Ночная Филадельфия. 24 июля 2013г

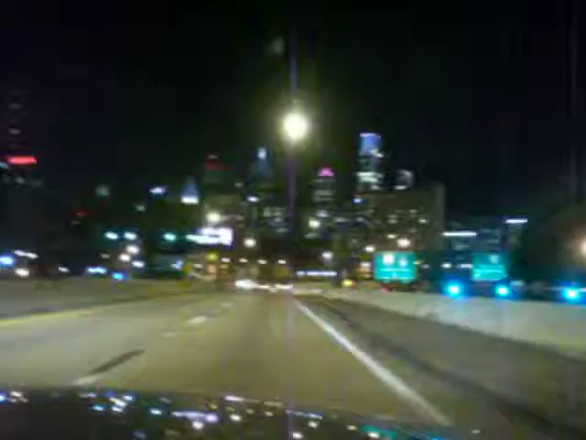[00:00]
Ночная Филадельфия, 24 июля 2013 года. Штат Пенсильвания, Даунтаун, Филадельфия.